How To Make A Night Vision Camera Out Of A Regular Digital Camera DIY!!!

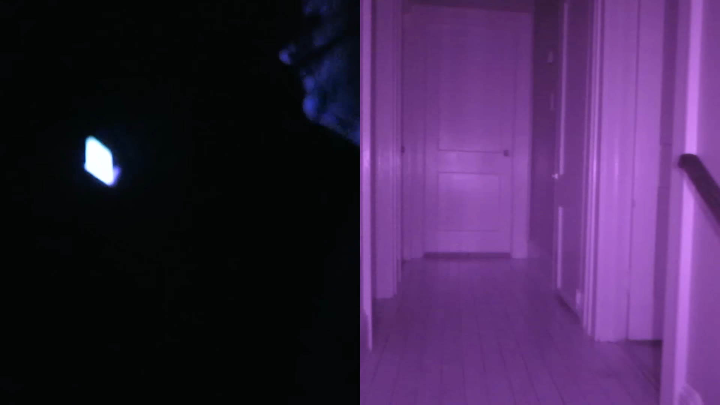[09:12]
We're in our hallway. Let's have a look in the guest bedroom. Here's my hand.
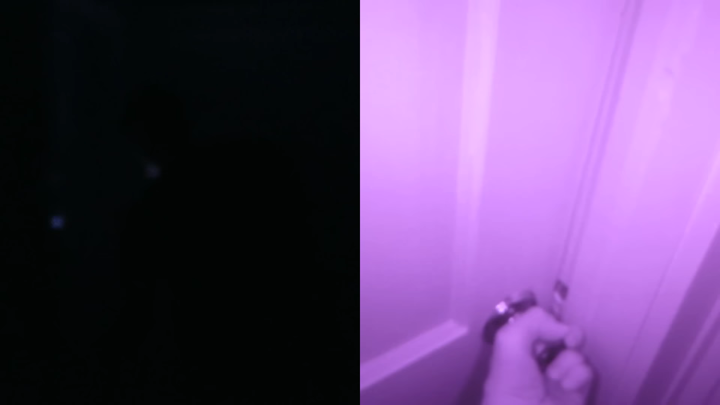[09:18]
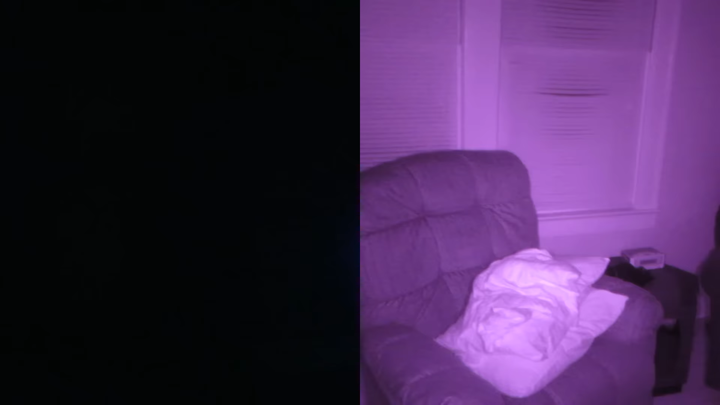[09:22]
Oh there's pillows on the couches. Oh yeah there it is. There's the recliner with the pillows on it. Yeah. So crazy. And look. We can like take this TV because we see it here.